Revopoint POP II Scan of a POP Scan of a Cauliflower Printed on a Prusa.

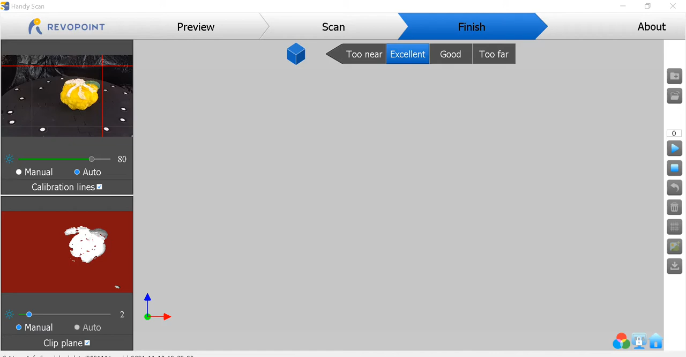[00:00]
hi there everyone time for another scan video here
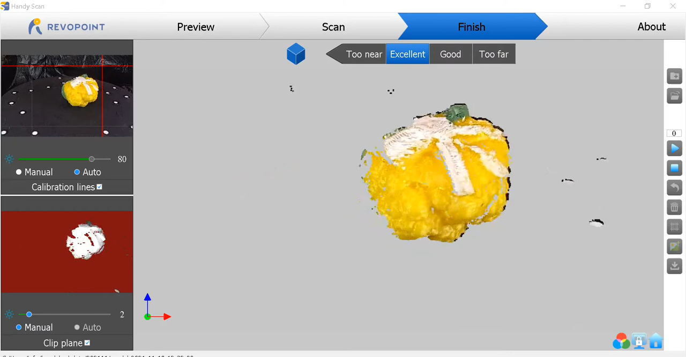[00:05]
this cauliflower I scanned with the pop maybe a couple of months ago and printed it printed this one on my Prusa printer and someone asked to house how small an object I could scan so
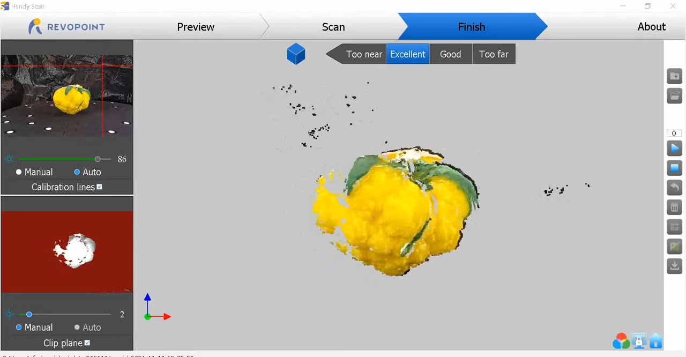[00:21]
I decided today to try that and tried several this is about the optimum size here this this cauliflower is within the roughly 40 cubic
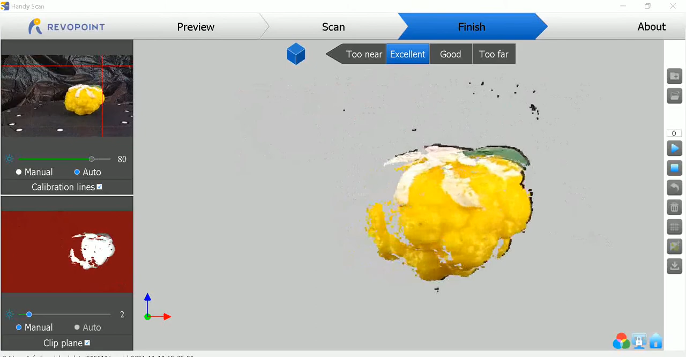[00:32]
millimeter volume area that I heard someone say is about the limit I don't know if it's true or not but it appears to be so so
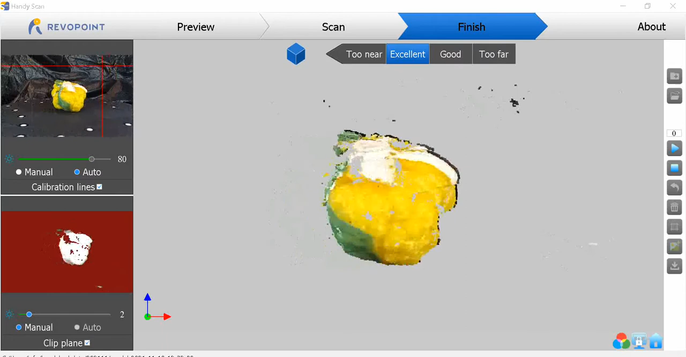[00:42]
far I don't know where the black dots come from well I know those black dots are coming from the turntable the ones you see there here we go into the scan into the scan
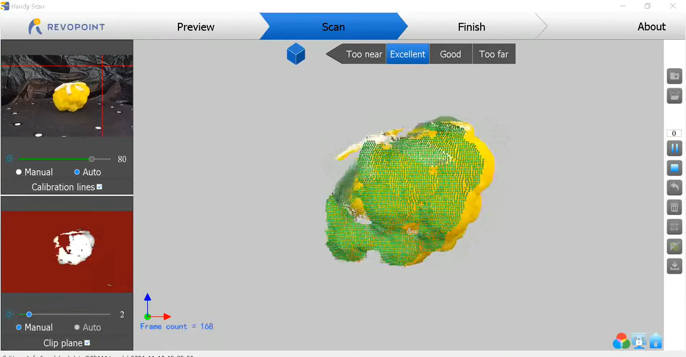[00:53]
I used to play around with a little bit before I start to scan there I'm repositioning it again
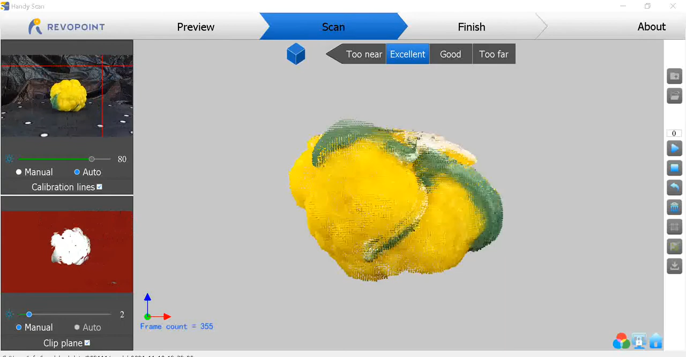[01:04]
try to try to get the scan to do the best the first pass you know my during the that that one
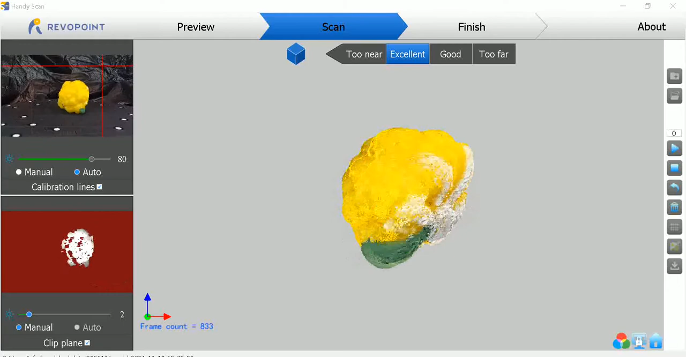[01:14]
I don't even know how to use blender yet so I'm just doing the
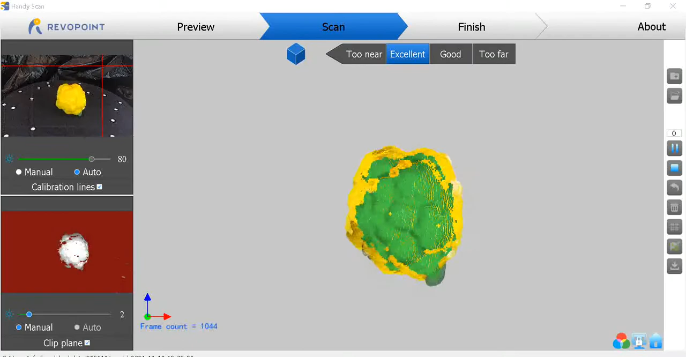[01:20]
best scans I can and get the best results that's why you see I collect a lot of frames I collect a lot of frames kind of bogs down my computer but that's okay I'm going for good results I
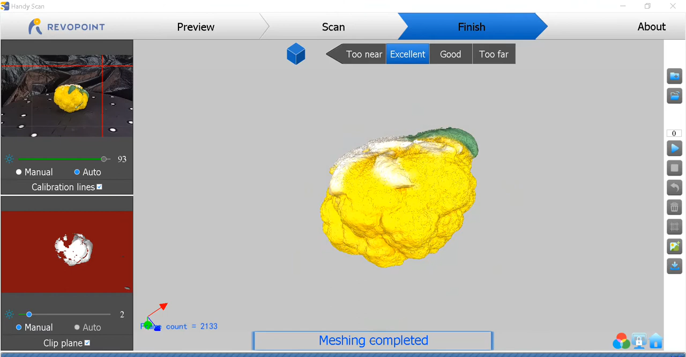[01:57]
texture maybe the devs at the rebel point could shed some light on this say let us know what those black dots